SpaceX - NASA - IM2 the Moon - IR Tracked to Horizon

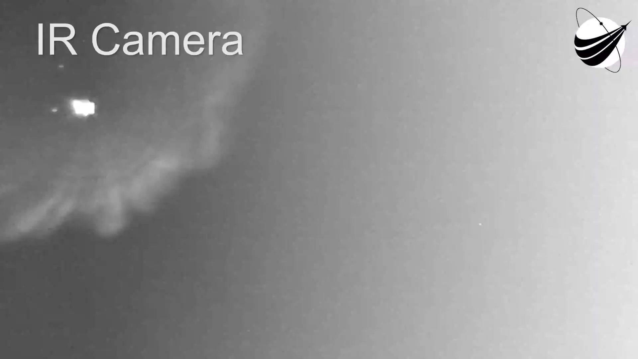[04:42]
Second stage under power. You'll make everything continue to look good right now on the mission.